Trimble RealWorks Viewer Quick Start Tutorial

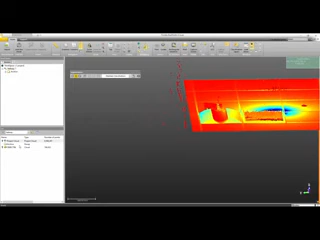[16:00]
That specific area has now been created as object 64, which you can find in the list window.